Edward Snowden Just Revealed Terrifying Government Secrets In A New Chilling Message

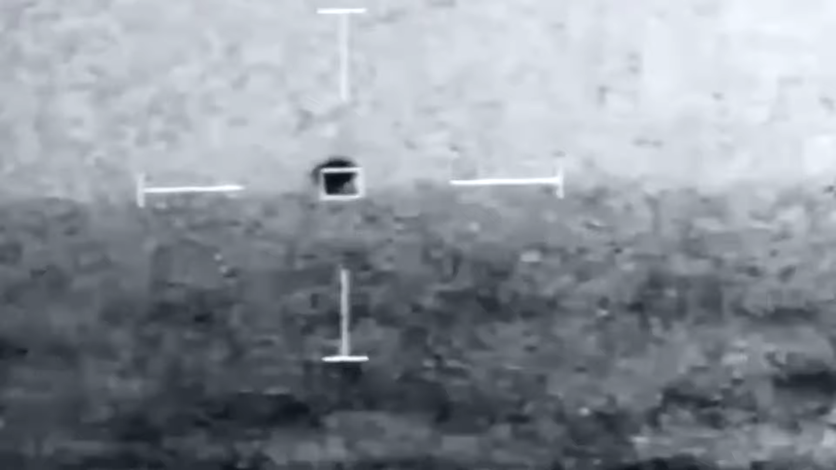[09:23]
These UFOs can change their flight positions, even fly belly first.